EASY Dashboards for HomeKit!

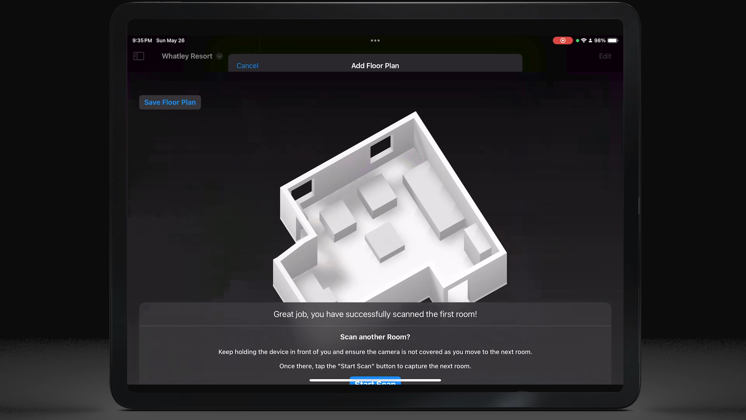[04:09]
Then you have an option to adjust the thumbnail that will be used, and boom, it's all done. That easy. This is just crazy, I think.
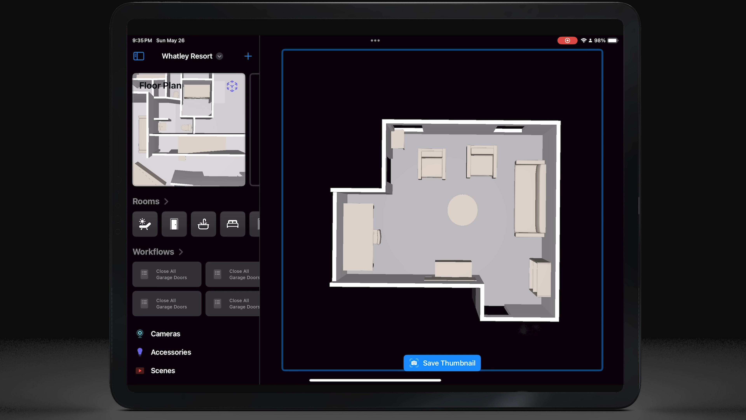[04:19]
It even recognizes all the furniture, like the chairs, my computer desk, and the couch that's back there. Just super impressive. I love this.
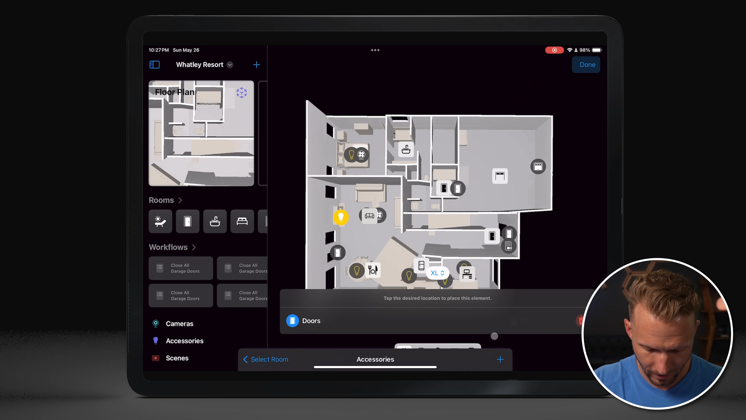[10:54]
And then you can add your service group anywhere. So I may add this maybe up here, just to kind of give me an idea of any doors that may be open. And now this is showing up as a single sensor, you know, like I said,
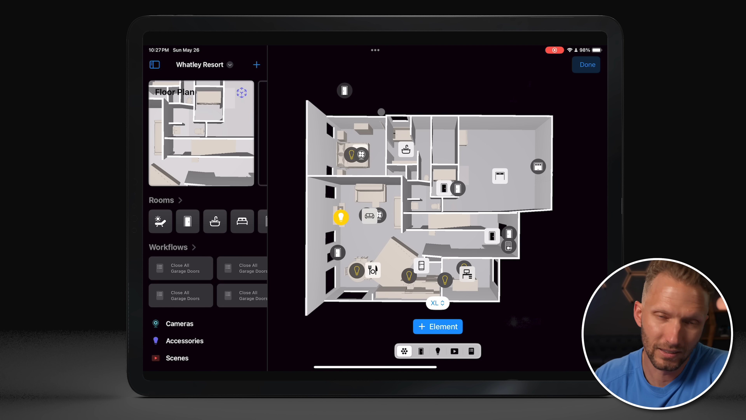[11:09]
but it's kind of cool to get a quick glance at maybe multiple sensors in that room or throughout your house. So in this case, this is kind of multiple doors throughout my house, I can see they're all closed right now.
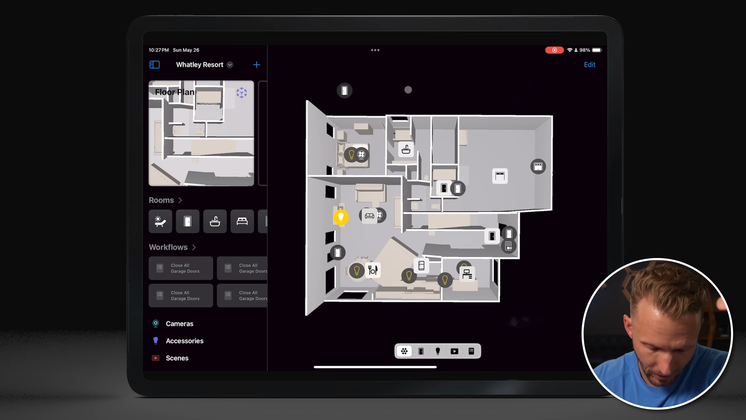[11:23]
But if one was open, it would give me an indication right there that it is open. This is actually this door right here.
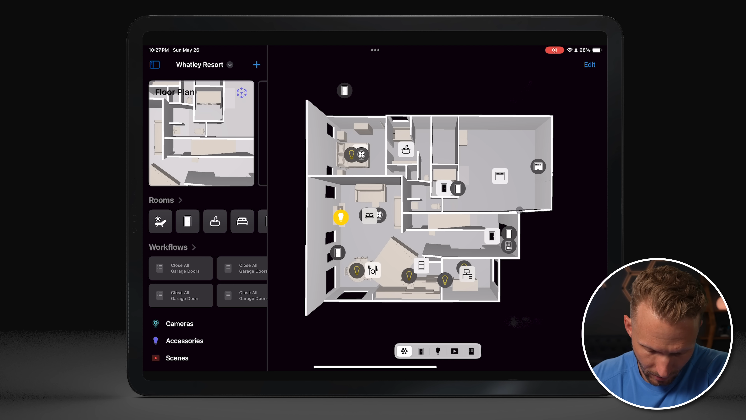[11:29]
This one right here, and then this one over here, all combined, but I can tap that and I can quickly see,
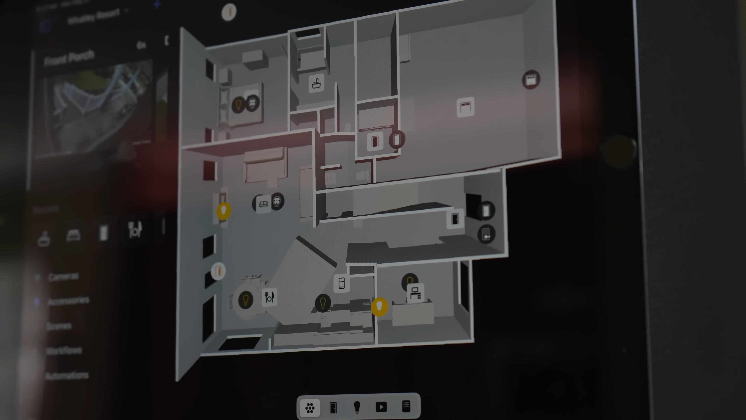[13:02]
So this is just really cool. And having those icons on your actual floor plan of the house is just a cool way, you know, to interact and control your smart home.